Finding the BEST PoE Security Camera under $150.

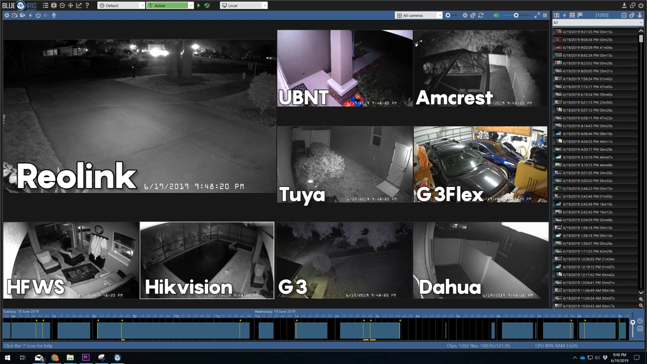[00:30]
Let me start off by saying that all of these cameras are nice and so much better than the analog security cameras I upgraded from, but the purpose of this video is to determine which of these popular cameras under $150 is the best.
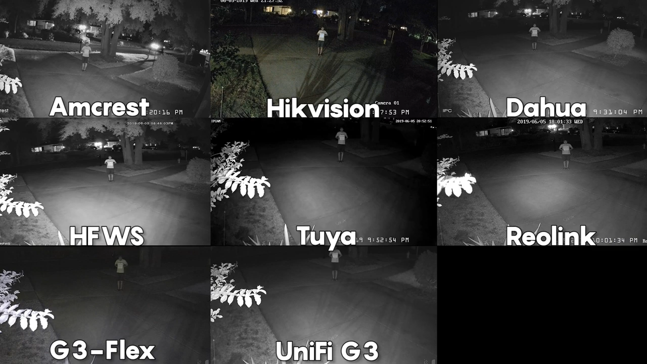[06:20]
but instead I wanted the IR LEDs from each camera to be pointed straight at the locations where I would be standing for my tests.
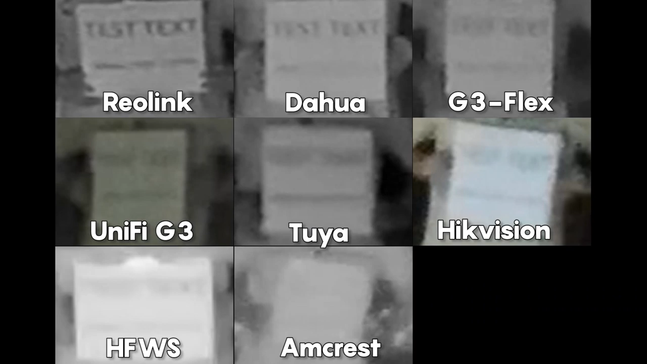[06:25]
Similar to the daytime tests the clarity of the Reolink was unmatched followed by the Dehua and then
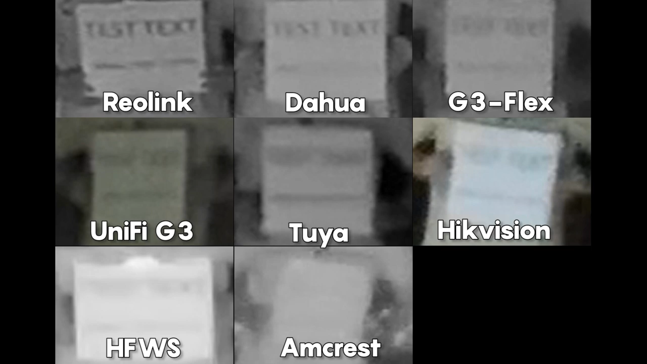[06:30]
the G3 Flex which is actually the cheaper of the two Unify cameras. One strange thing that happened during this test was that the Hikvision's night mode wasn't triggered due to the ambient light that was being provided by my neighbors porch light.